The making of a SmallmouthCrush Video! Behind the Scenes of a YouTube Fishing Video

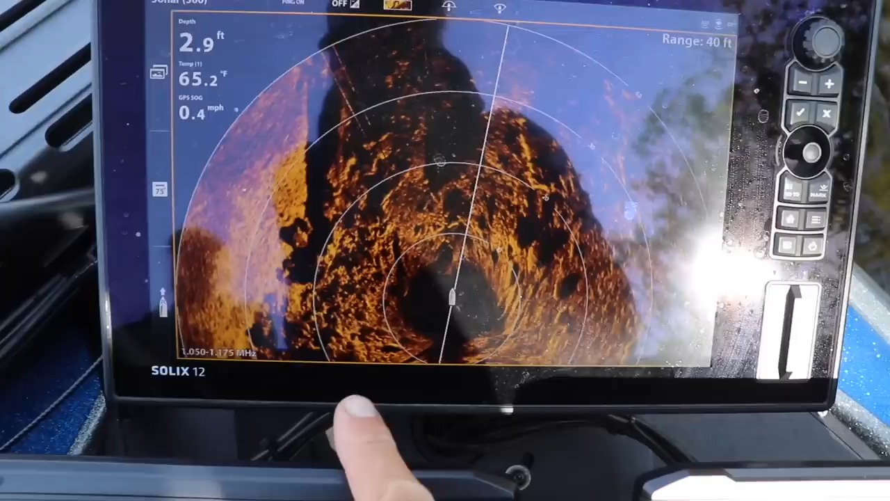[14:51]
On screen: depth 2.9 ft, water 65.2°F, speed 0.4 mph
So you can see, when we talk about locating areas for smallmouth, defined edges. And as you can see here, this is all smooth surface.
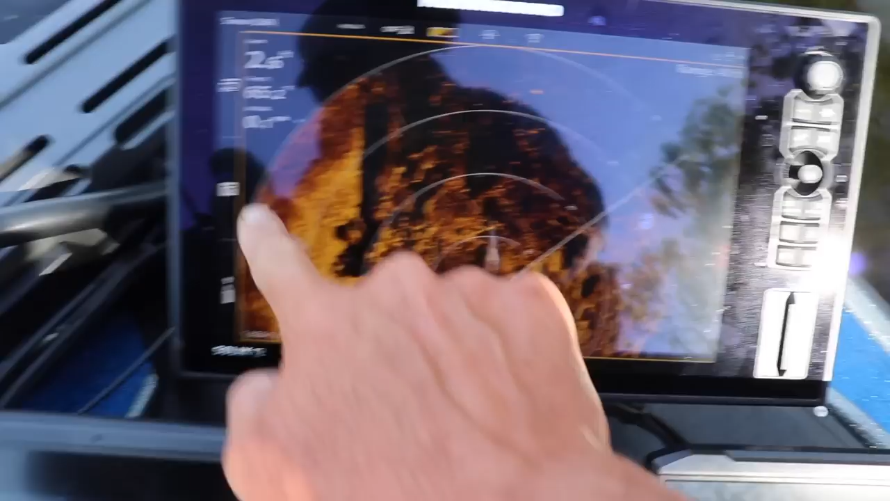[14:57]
And then you have your chunk rock out here. And it's like kind of a ditch moving down this bank.